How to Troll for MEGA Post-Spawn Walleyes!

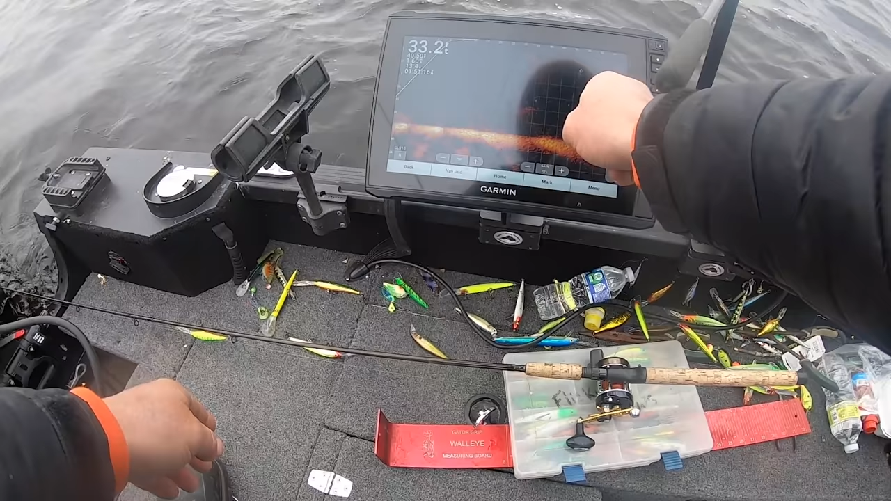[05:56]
yep I'll take the inside oh look at the fish here look 20 feet 18 20 feet down see that those are walleyes that's a walleye
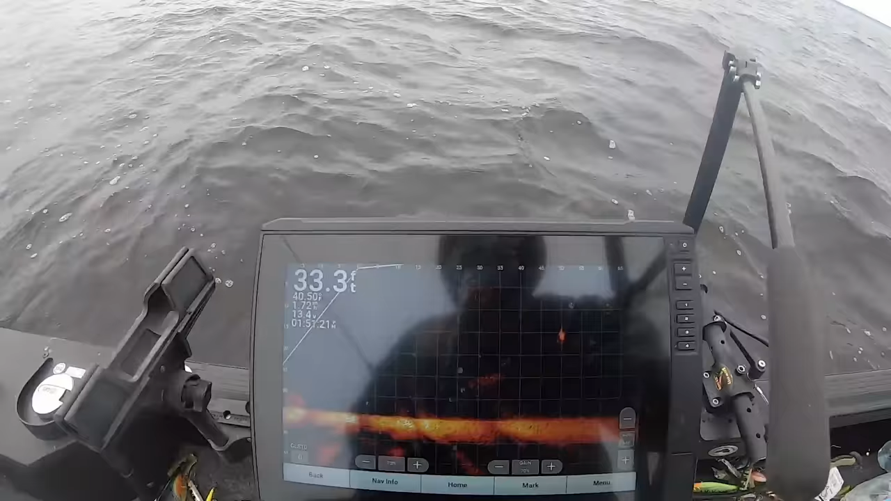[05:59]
that's what we're looking for right there guys that fish
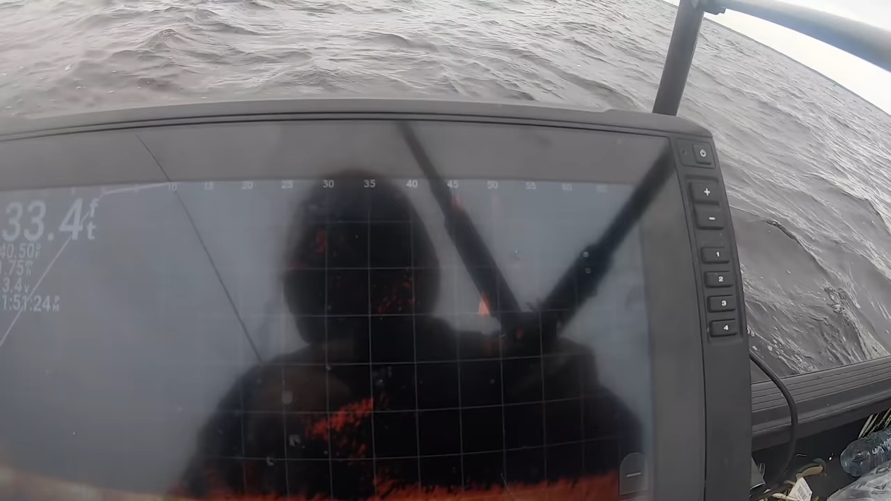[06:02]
On screen: depth 33.4 ft
is 20 feet down 15 actually so we'll make some adjustments bring some baits up a little higher all right tony you can start reeling that in
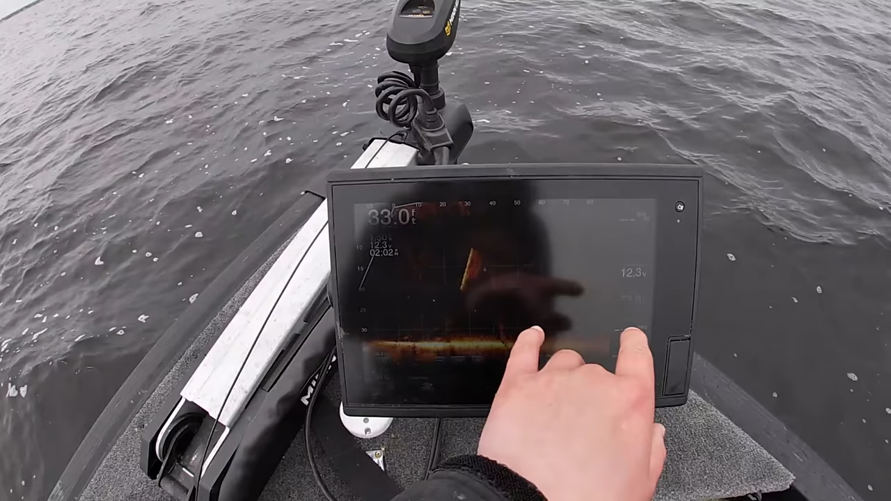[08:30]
Andy's panning this back and forth, so what I'm doing up here is I'm just watching for fish.
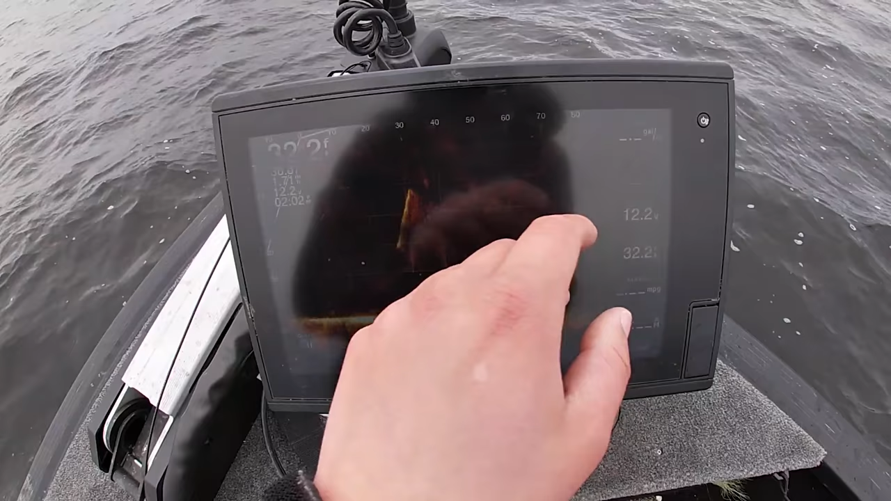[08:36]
I'm seeing if there's any suspended fish.
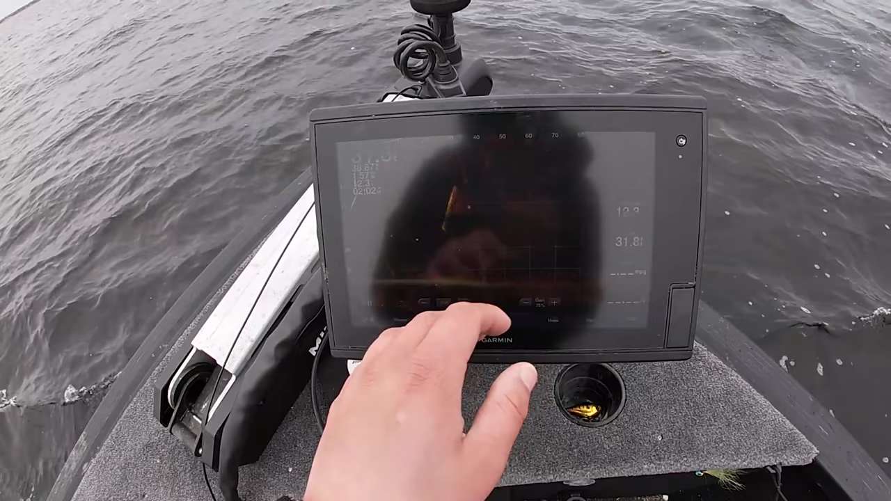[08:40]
Eric was having me come up here and watch if there's any fish suspended, if they're on the bottom, where these fish are going to be.
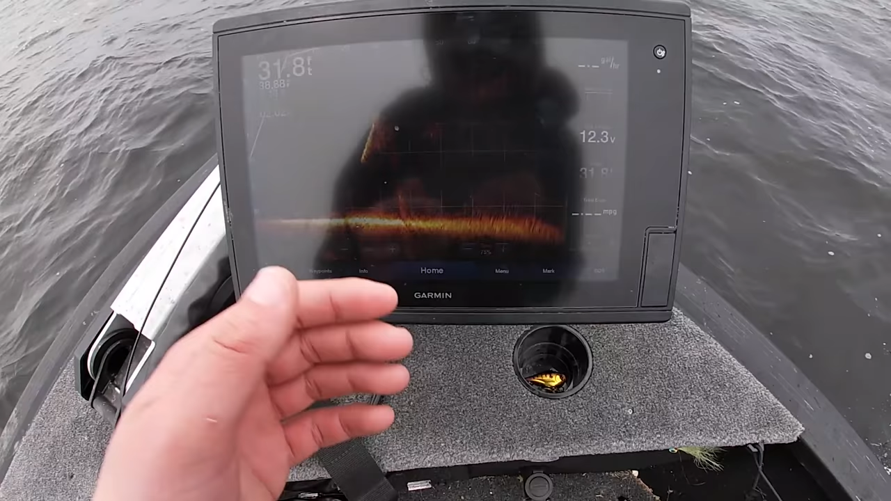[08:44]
So that's what I'm doing. I'm relaying that information back to them. And then Eric's just putting out those rods at those depths where we're seeing,
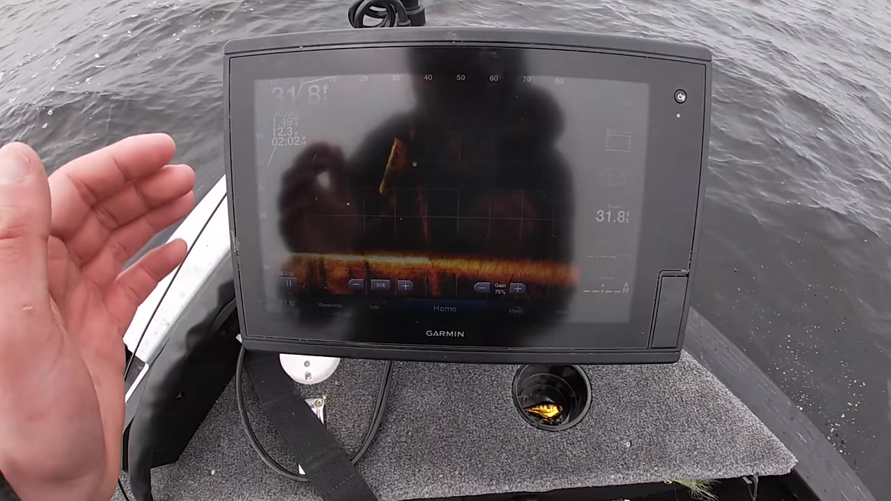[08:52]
you know, the majority of our fish. There's a lot of fish on bottom.
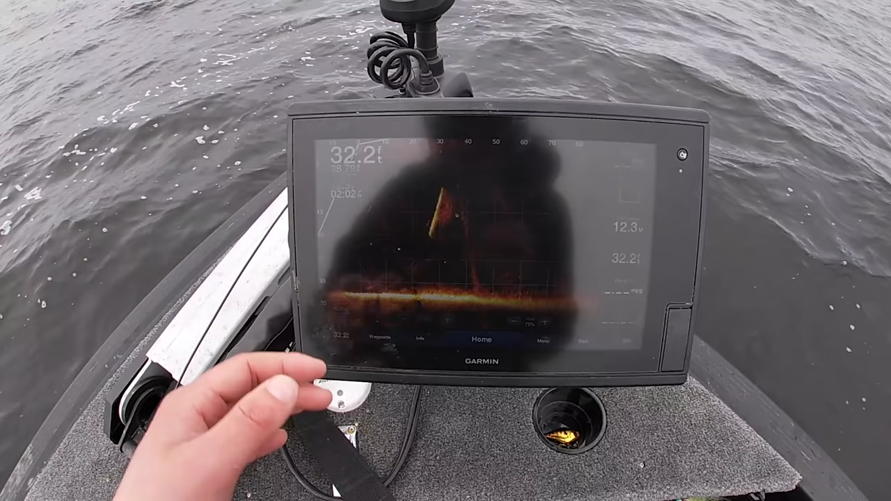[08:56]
There is a couple fish that I've kind of been seeing. Like, here's the fish right here. That was just a faint, faint one.
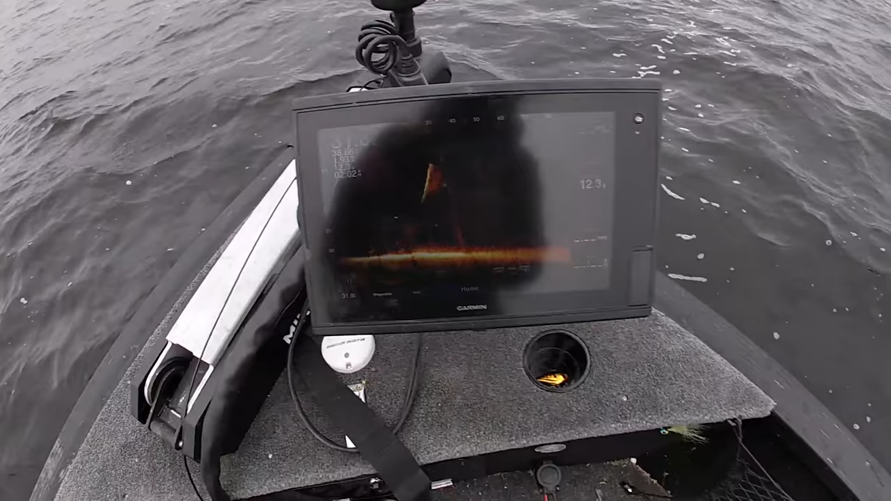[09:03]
22 feet, Eric.
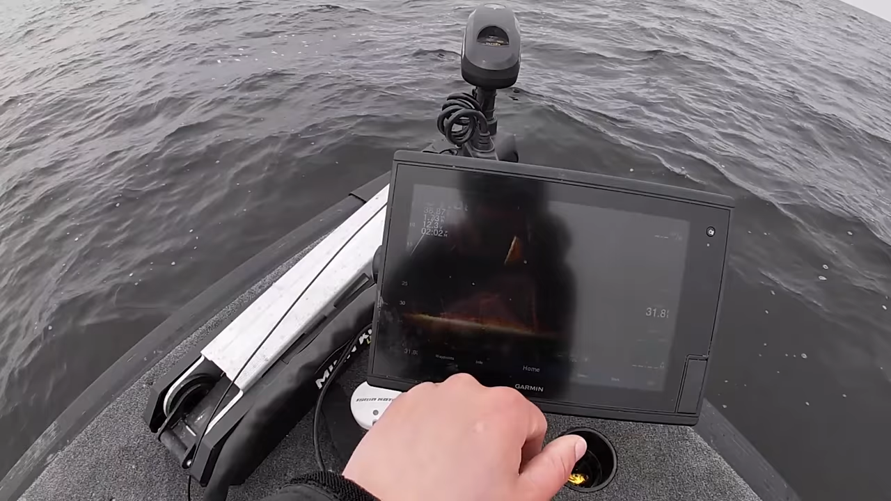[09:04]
So that was actually perfect. There was a fish that was rolling in there.
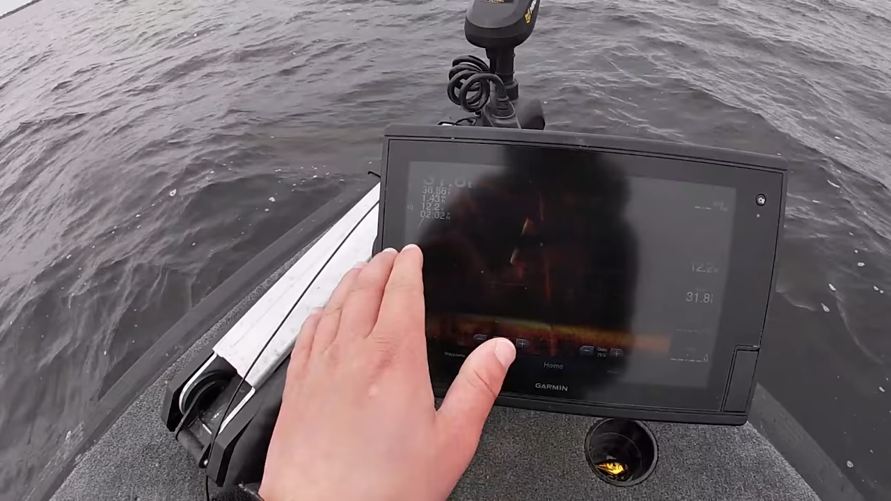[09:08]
When the live scope is going back and forth as quickly as it is, you won't get the best picture of a fish.
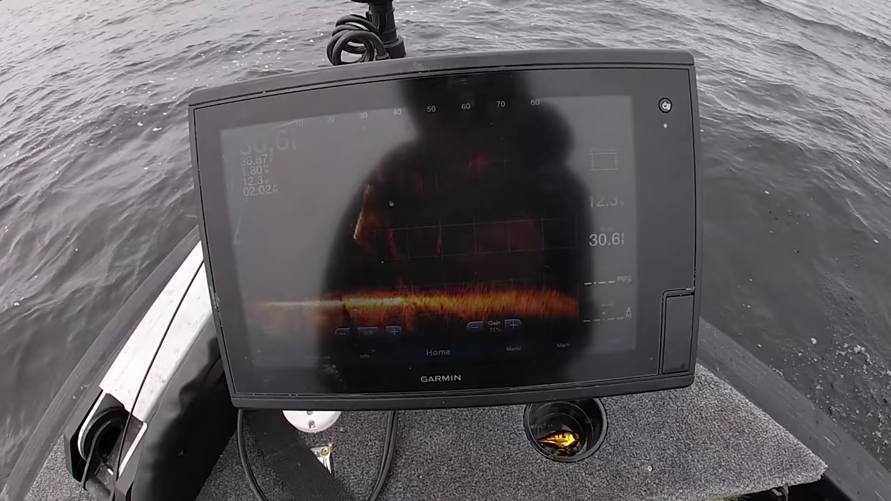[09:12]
So you're just looking for, like, here's another one coming in right here. 16 feet, there's another one.
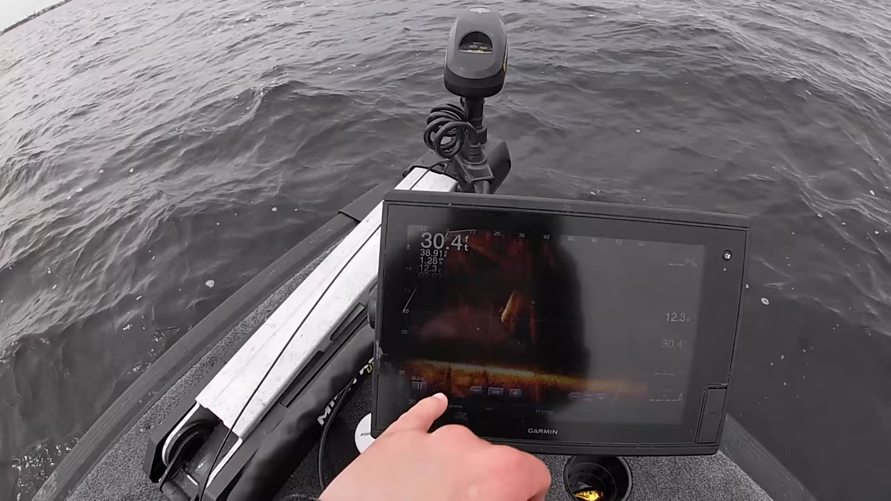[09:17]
So as you guys saw, there was two fish that came in. So I'm just letting Eric know in the back where we're seeing these fish.
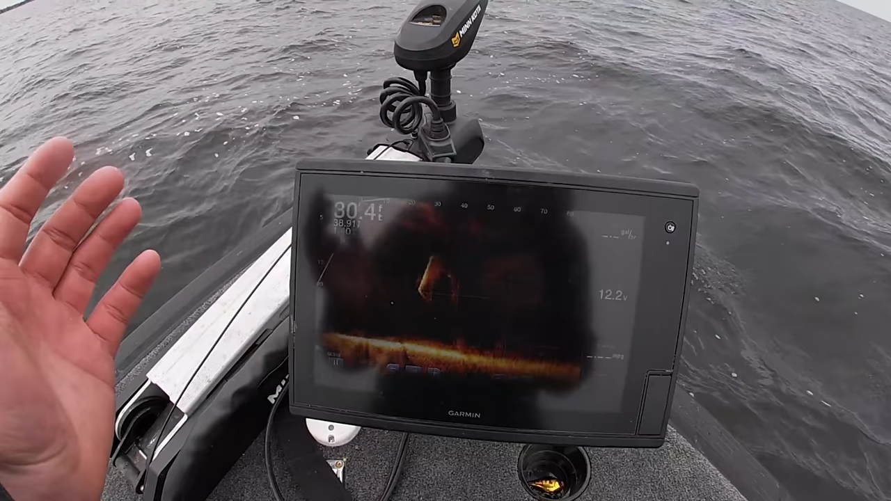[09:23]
He's dropping those baits back. Here comes another one. So he's dropping those baits back, and then we're catching them. So let's keep catching them.